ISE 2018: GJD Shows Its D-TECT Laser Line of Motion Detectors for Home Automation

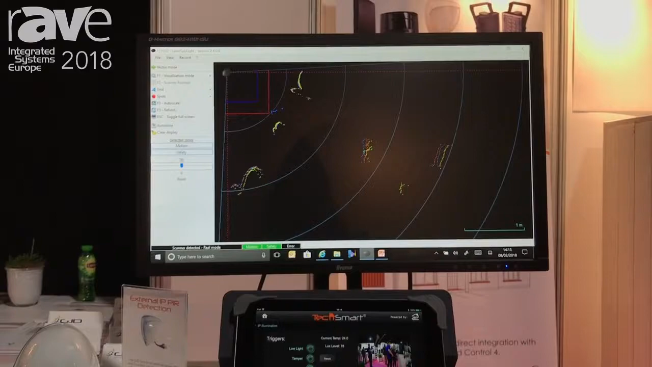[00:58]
As you can see on the unit there, as I'm triggering the zones, the LEDs are changing and it will only trigger when I'm in those specific areas.